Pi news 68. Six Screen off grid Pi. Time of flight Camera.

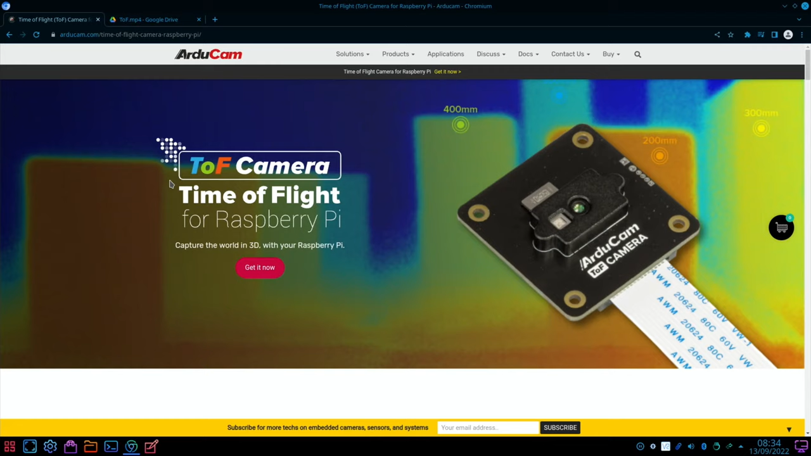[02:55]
so i said i'd mention it in pi news so they have a time of flight camera for the raspberry pi so this captures images in 3d
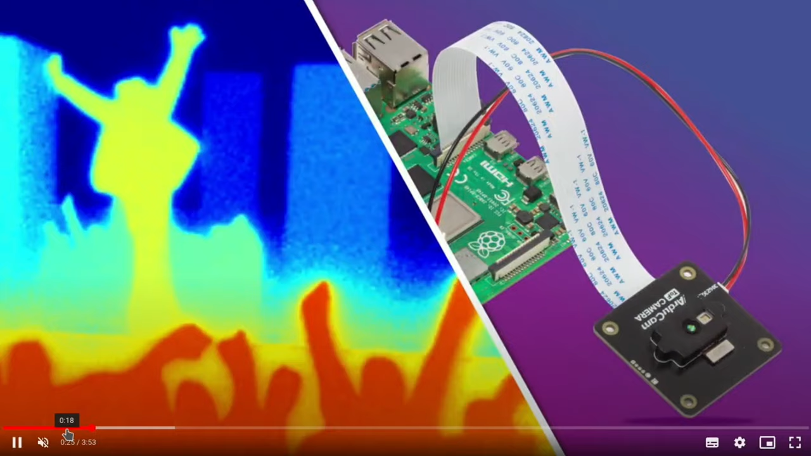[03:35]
giving it a different color and there's all details of hooking it up and everything looks like it needs separate power so great for sensing how close things are to the camera and obviously people are going to build that into applications they're going to use
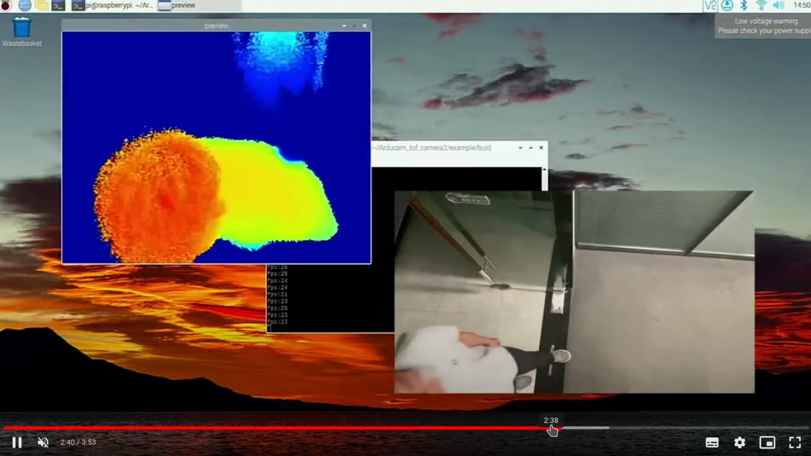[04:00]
see these cameras are detecting how many people go through a doorway but i'll put a link in the description if you're interested in anything on this there are more demos here as well